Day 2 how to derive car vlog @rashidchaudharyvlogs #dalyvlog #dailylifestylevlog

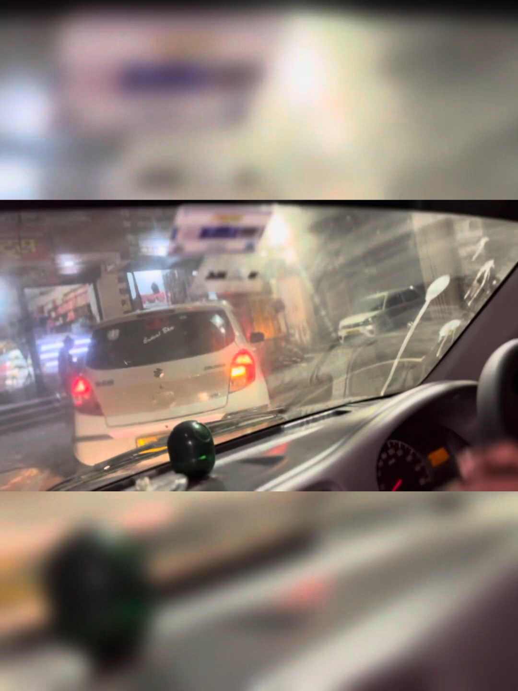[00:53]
अब हम निकलने से घर के बाहर से ही ऐसा होता ना, ये सामने मेरी दुकान, कौन सी दुकान में दिखाओ यानी बे चल बे हवा भाई कौन सी है बे